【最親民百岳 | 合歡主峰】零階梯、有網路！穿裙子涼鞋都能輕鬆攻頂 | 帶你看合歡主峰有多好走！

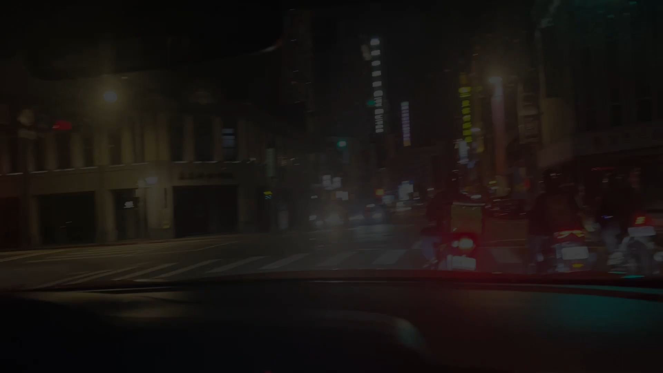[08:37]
来，在台北开车好玩吗？ 好可怕哦！
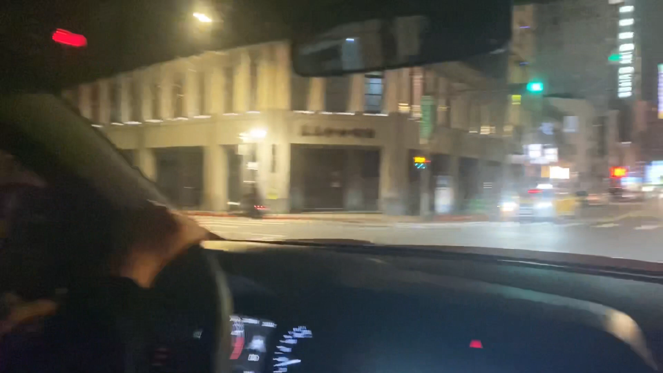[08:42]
刚刚那个市民那 边 上面高架 桥转，没有，那个是黄河北路，我们只是绕了一圈而已， 完全就是不知道左边还是右边啦。
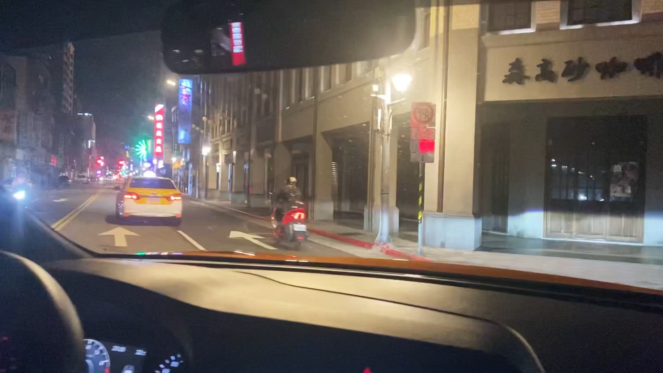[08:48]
恭喜你成功到家， 我今天这个台北开车，哇， 恭喜你。